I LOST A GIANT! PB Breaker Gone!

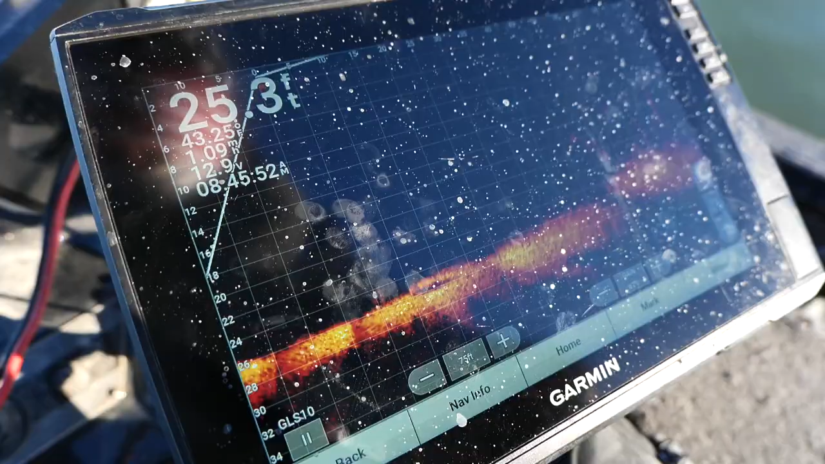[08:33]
There's one in the brush. Good one.
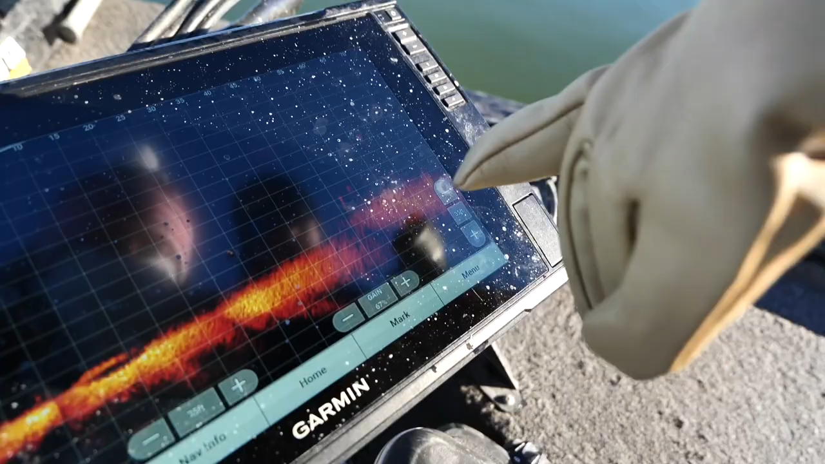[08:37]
See him kicking around. There's a couple. System scanning. Scanning. Scanning for largemouth. Watch those fish by the band.